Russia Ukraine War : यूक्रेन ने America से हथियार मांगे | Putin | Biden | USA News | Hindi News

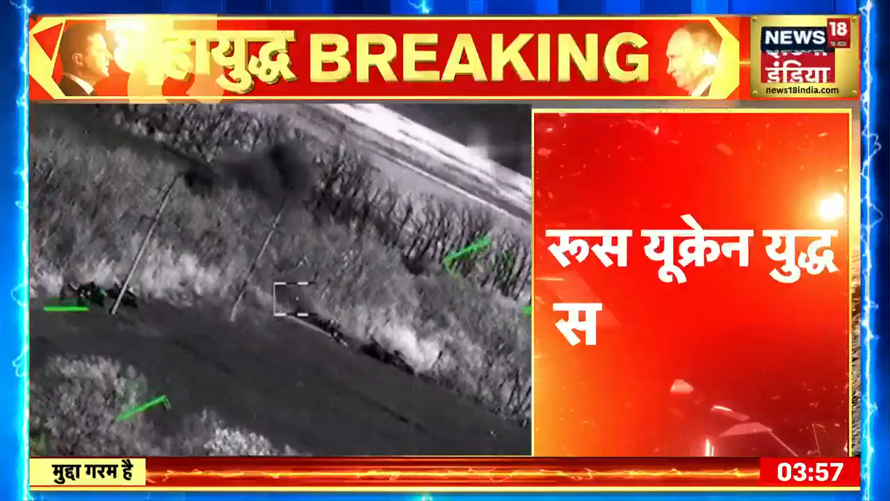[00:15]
हिलिकॉप्टर से बंद आगे जा रही है और इसमें बताया ये गया है कि डॉन बास की सुरक्षा के लिए ये कारवाई की गई है